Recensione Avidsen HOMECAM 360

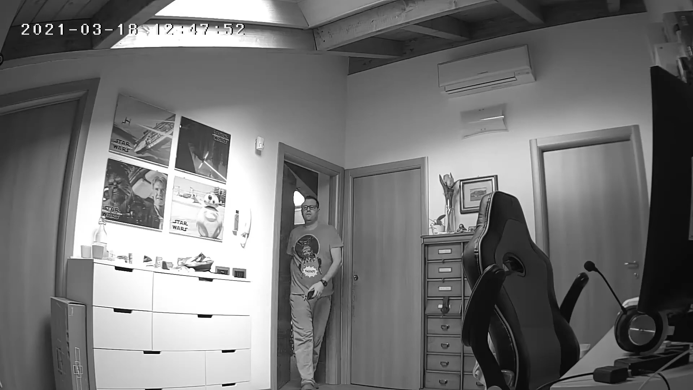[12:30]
questo invece è un test video sempre medesimo in condizione ma con gli infrarossi attivi per cercare di capire anche in condizioni di